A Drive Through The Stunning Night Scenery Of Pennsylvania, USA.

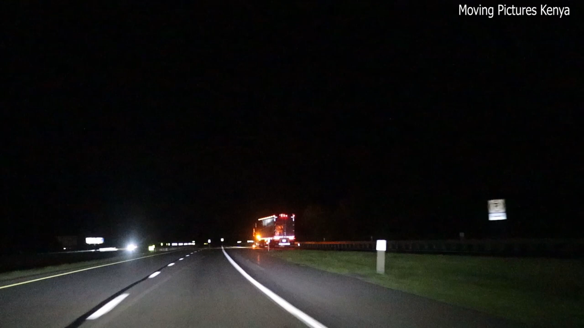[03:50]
as I continued with my GPS guided drive most of the other vehicles on the roads were large trucks they were well illuminated and the truck drivers took extra care to ensure everyone's safety I found the truck's presence to be a comfort as I continued my journey through the night for me